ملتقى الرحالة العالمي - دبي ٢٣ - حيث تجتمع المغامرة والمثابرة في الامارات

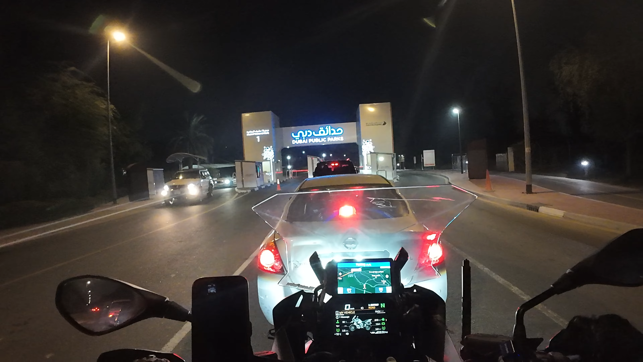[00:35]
بساكم الله بالخير يا جماعة أنا إياي الله سلمكم معرض الرحالين العالمين في حديقة مشرف الوطنية يا سلام الله درجة حرارة 18 تي حسيت عميشاني دشيت في فريزر ما شاء الله هذا المعرض الله سلمكم يحب أشوف إن شاء الله أصلكم يا كل شيء توقع يا جماعة الخير وصلنا